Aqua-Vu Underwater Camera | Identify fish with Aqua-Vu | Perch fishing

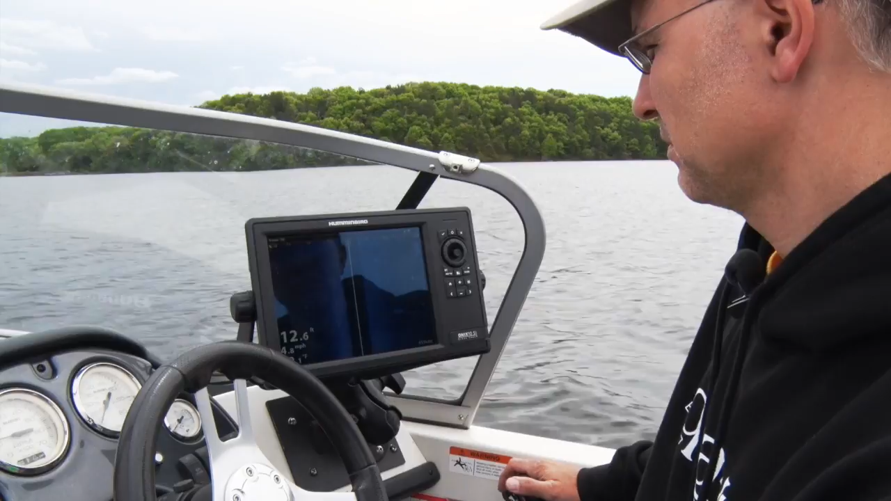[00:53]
Now once I got set up, I started cruising around the edges of shallow flats, say four to six feet deep, using the side imaging feature of my Humminbird Onyx system to look specifically for fish.
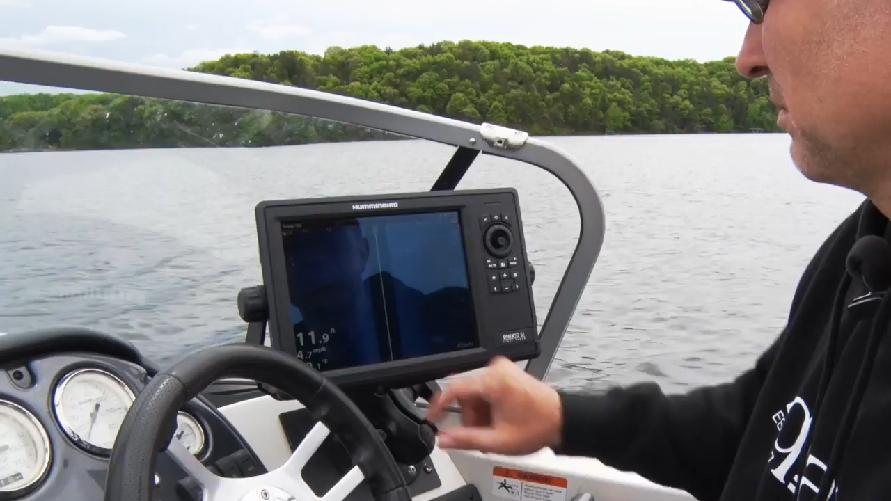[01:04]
It didn't take long for side imaging to identify a number
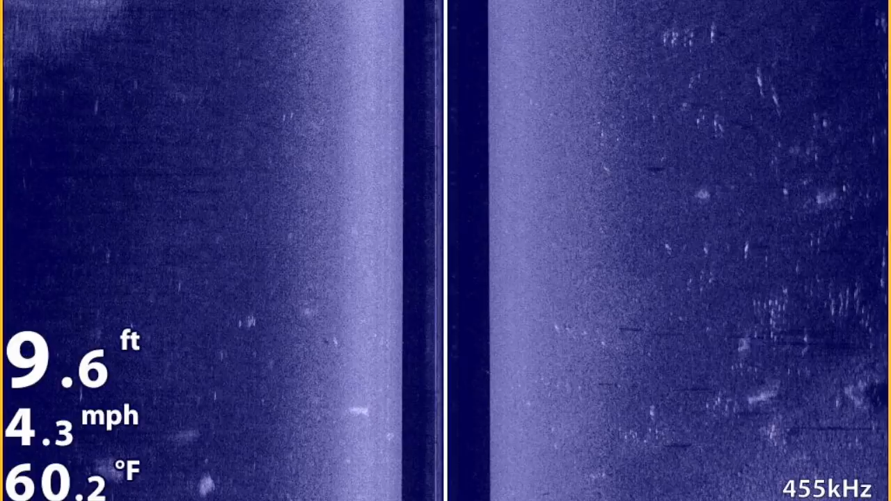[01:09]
On screen: depth 9.6 ft, water 60.2°F, speed 4.3 mph
of groups of fish cruising on and nearby this flat.
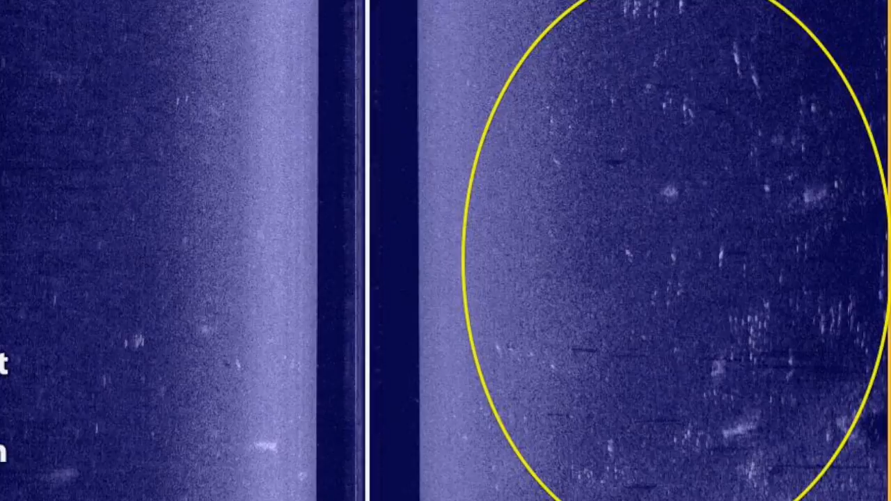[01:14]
Now just like you, I want to spend my limited time on the water as efficiently as possible. So I set up in the area where I identified the fish using side imaging,